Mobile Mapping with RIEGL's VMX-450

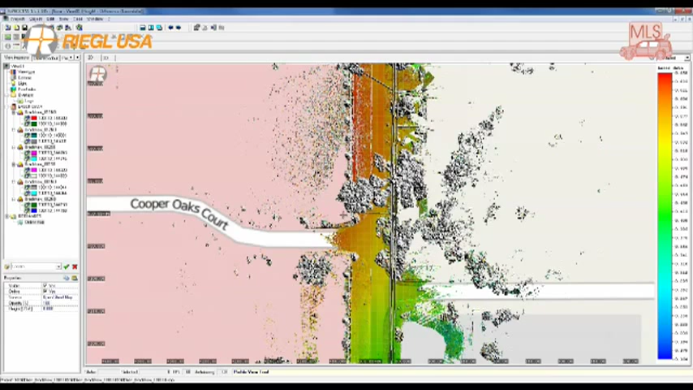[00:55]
It's known as RIE Precision and basically what it's going to do is it automatically match all the planar surfaces in the data together. So it will have relatively aligned data between multiple drive lines
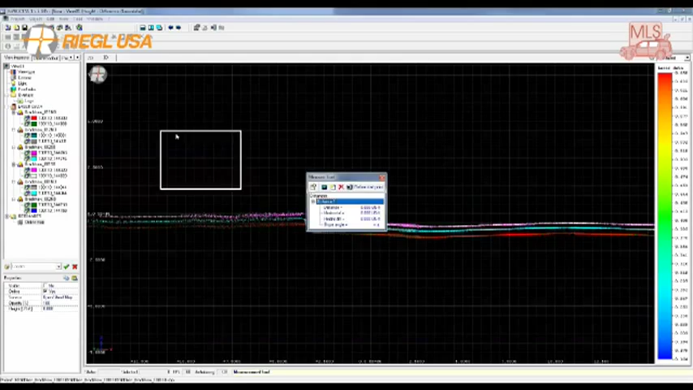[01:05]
almost instantaneously with very little input from the user
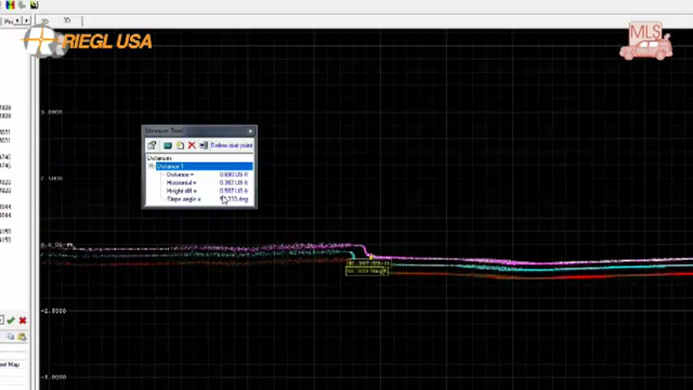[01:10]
which will allow it to run overnight autonomously so that in the morning it's a quality check and export as opposed to several days of fighting with software and different routines to
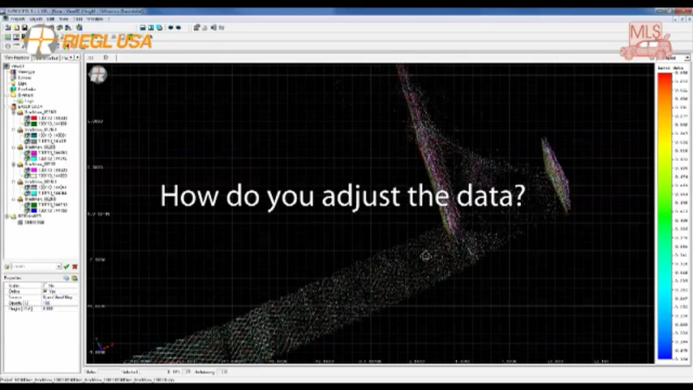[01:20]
make sure the data fits correctly before you export it and actually do what I would call the money part of this job which is where you extract the features from the data.